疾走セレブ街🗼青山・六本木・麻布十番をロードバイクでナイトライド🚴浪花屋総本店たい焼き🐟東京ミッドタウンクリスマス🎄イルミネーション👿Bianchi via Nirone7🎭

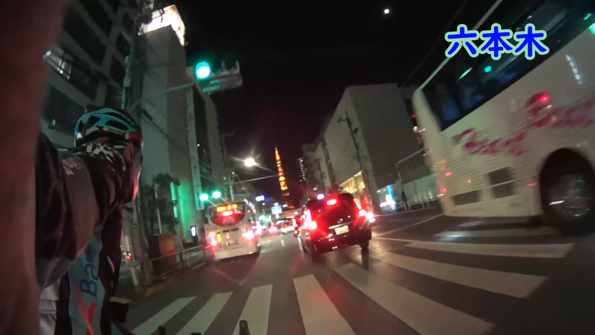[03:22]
はい。そしてここが有名なアザブ十番